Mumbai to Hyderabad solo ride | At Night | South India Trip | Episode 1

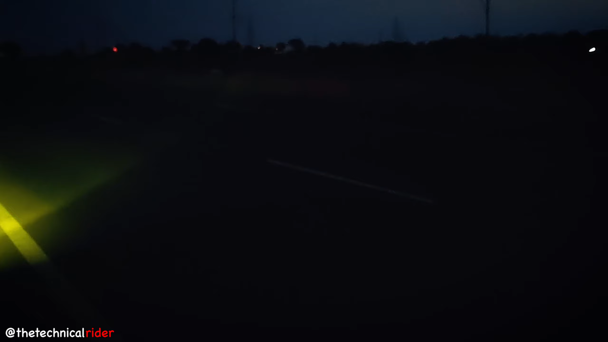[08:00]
सो गाइज, वी आर एट सदाशिव पेट राइट नाउ.
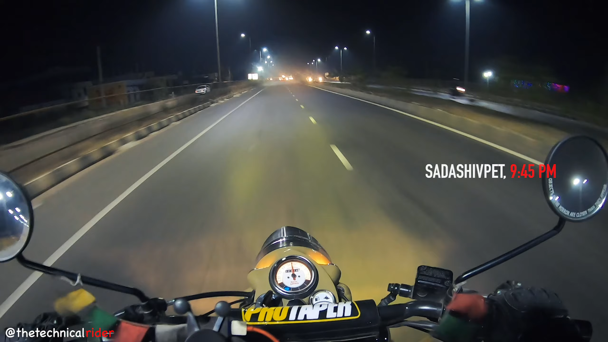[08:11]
वी हैव अनदर 75 किलोमीटर्स टू गो फॉर हैदराबाद. वी वर डूइंग गुड स्पीड अंटिल सोलापुर, बट वहाँ पे थोड़ा टाइम पास हुआ मेरा हाइड्रेशन बैक को लेके.
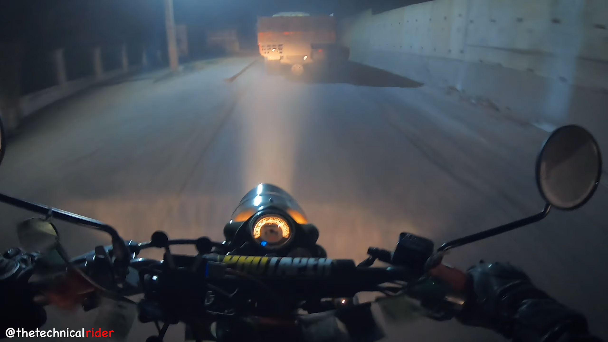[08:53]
सो लुक्स लाइक वी आर एंटरिंग हैदराबाद सिटी नाउ.
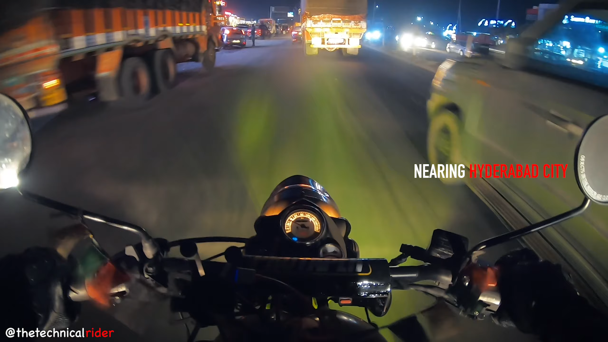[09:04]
आई एम सो टायर्ड दैट आई एम जस्ट वेटिंग फॉर द GPS टू टेल मी टू टेक द लेफ्ट.
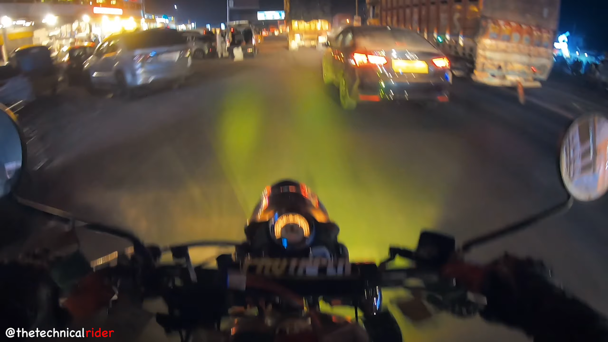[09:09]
अभी बहुत जल्द एक लेफ़्ट टर्न आएगा जहाँ से हम हाईवे से डिविएट होगा, और वहाँ से ज़्यादा दूर नहीं है मेरा फ्रेंड का घर.
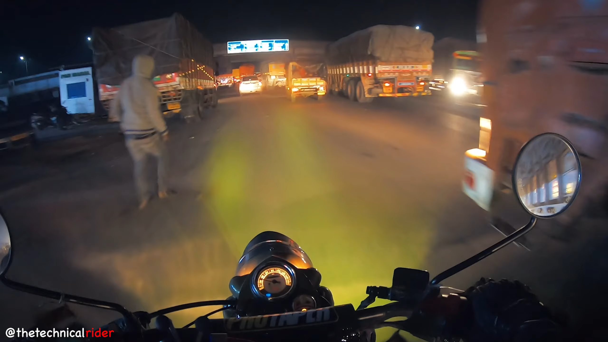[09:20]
सो टायर्ड है, बट हैव टू से आई एम वेयरिंग एन एक्सोर वेनमस हेलमेट राइट नाउ.
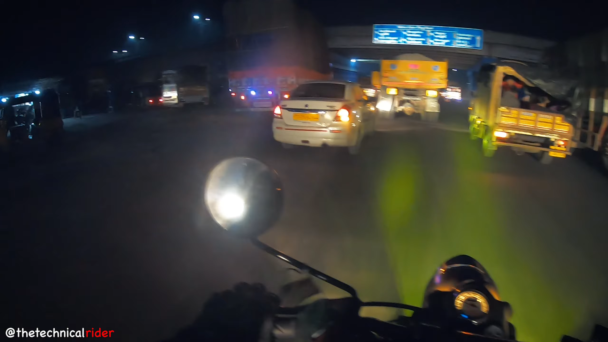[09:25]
इसका नाइट टाइम विजिबिलिटी काफ़ी अच्छा है. आई मीन वाइजर डाउन करके भी विजिबिलिटी बहुत अच्छा है.
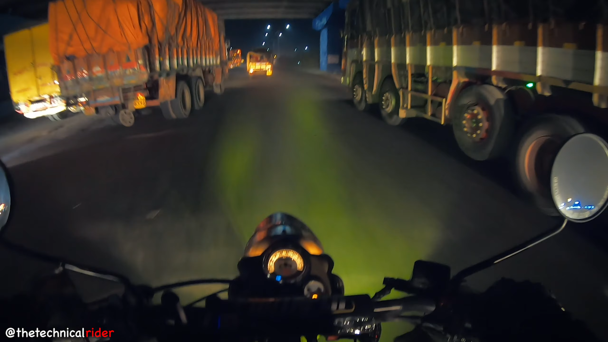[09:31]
आई यूज्ड टू बी यूजिंग अ वेगा जो दिन में अच्छा चलता था, बट रात में उसका वाइजर ऊपर करके चलाना पड़ता था बिकॉज ऑफ ऑल द स्कैटरिंग. बट नो सच इश्यूज विद वेनमस. सो लुक्स लाइक अ वेरी गुड परचेस. सो फाइनली हमने हाईवे से लेफ्ट ले लिया है
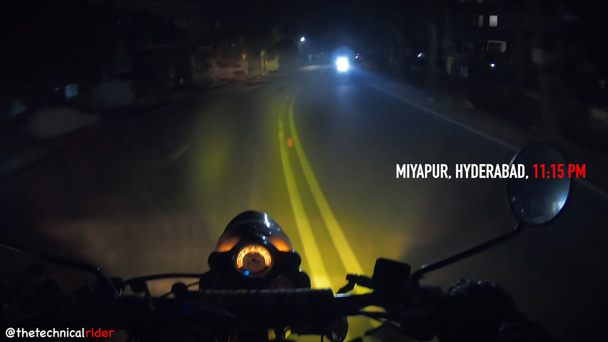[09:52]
एंड आई एम जस्ट ब्लाइंडली फॉलोइंग द GPS to take me to my friend's house. एक छोटू सा टू लेन रोड है, लुक्स लाइक अ मेन रोड.